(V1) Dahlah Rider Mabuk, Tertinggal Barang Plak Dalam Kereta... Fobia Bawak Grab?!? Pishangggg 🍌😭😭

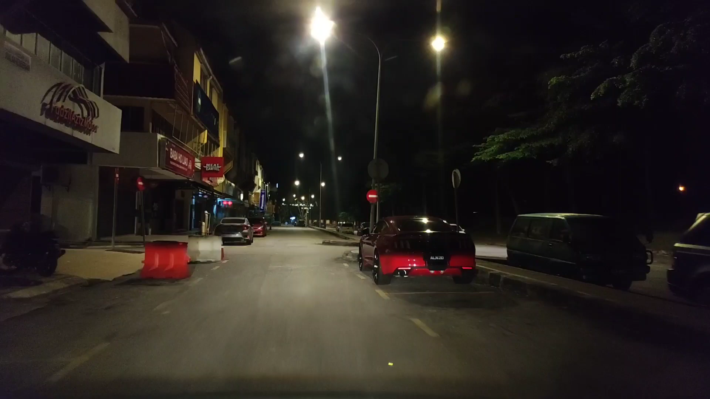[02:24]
Tak ada lah pula. Oh, belah sana kot. Tak pergi pusing tengok. Dah pusing lah ni. Aduh, jauh cantik lah. Tapi apa kau tak nampak.